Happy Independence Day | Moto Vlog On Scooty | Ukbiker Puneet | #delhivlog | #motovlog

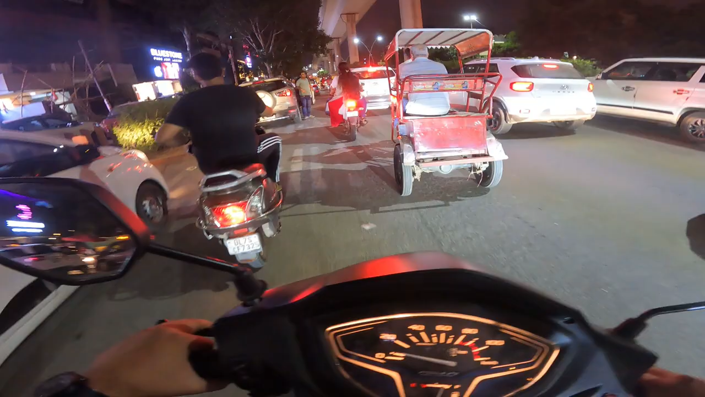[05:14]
कि इस विकाथ मार्न की पेचानी ट्रैफिक से है आफ मैं यहां देगो मौत का खेल हो रहा है ग्रीन लाइट कर रहे हैं
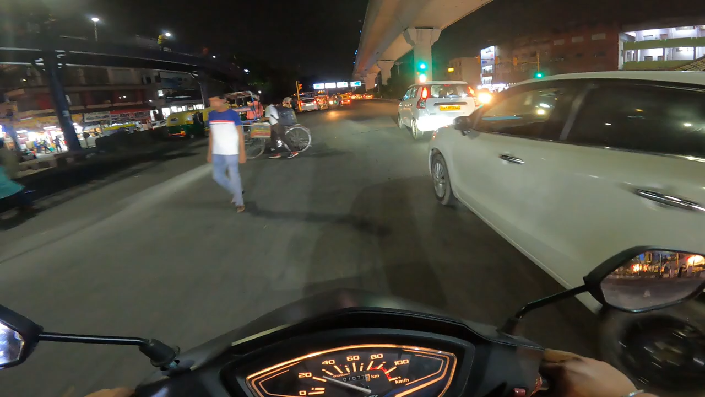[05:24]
मौत का खेल दरपूरा इंडर इंडोर स्टेटम एक बार गया था में जब सद्गुरु आये थे रेली फॉर रिवर के लिए था कुछ कैम्पेंग अगर तब गया था में सद्गुरु आये थे
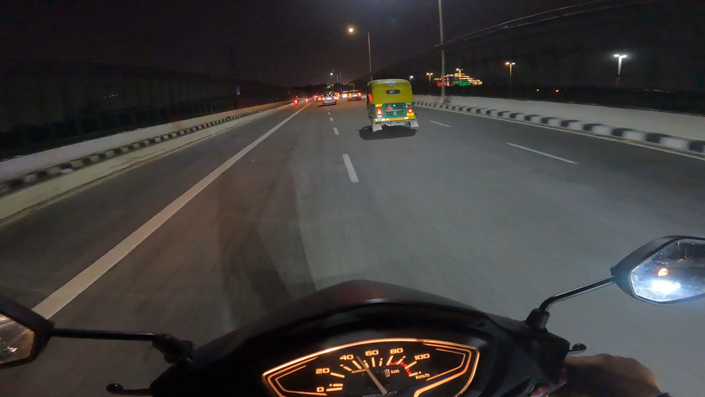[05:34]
यह अपना संसद भवन अपना संसद पुराना वाला तो जो जैब्रा क्रोसिंग अगर इस आगे हम खड़ी करेंगे इसके उपर खड़ी करेंगे तो चलाने सीधा सीधा बिना पूछे बिना किसी चीज के कि तुमने कैसे खड़ी कर दी
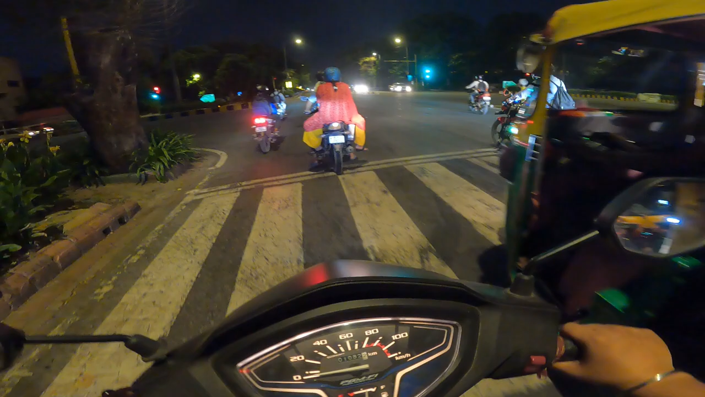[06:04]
यहां पर बाइसाब कोई नहीं दिखेगा तुम्हें सब
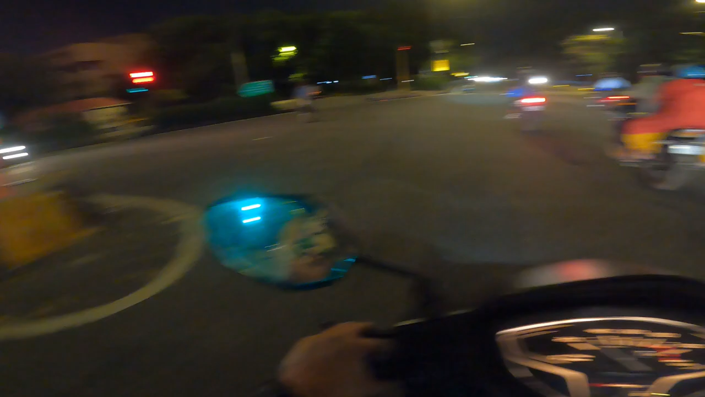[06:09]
जैब्राइस से पहले ही रुख जाते हैं तो चलान होता है सीधा
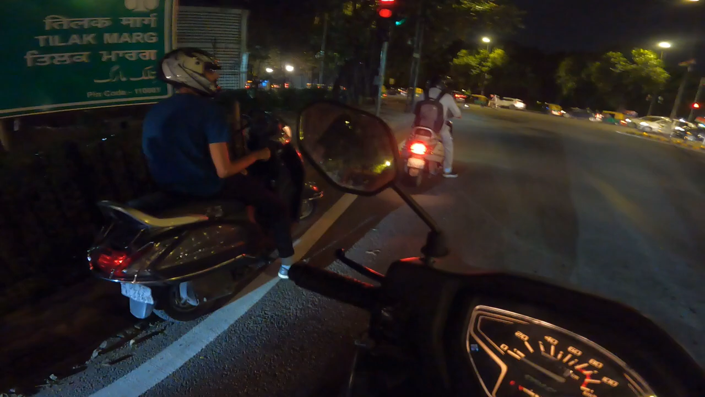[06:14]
अगर यहां पर गलतीजी भी धोका हो गया चलान क्योंकि यहां पर लेफ्ट की भी लाइट है ओहो